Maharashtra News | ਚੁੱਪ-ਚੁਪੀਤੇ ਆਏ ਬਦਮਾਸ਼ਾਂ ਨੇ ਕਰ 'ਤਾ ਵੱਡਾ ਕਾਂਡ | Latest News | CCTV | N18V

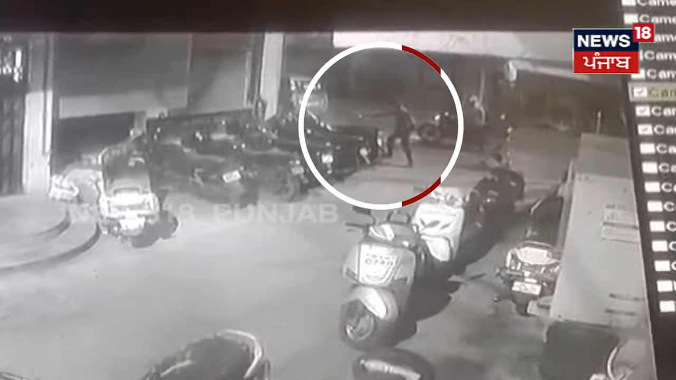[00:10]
खड़े मोटर सैंकलानू अग लगा दिती। शायद एन्नाने एकनू लाइसी जोकी होली होली सारे आनू लग पई।
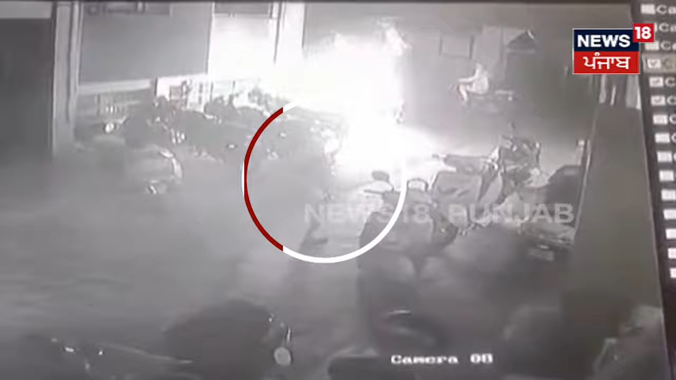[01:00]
बाइक साडके स्वाह होगे और इस कटना तो बाद ए बदमाश मौके तों फ्रार होईने।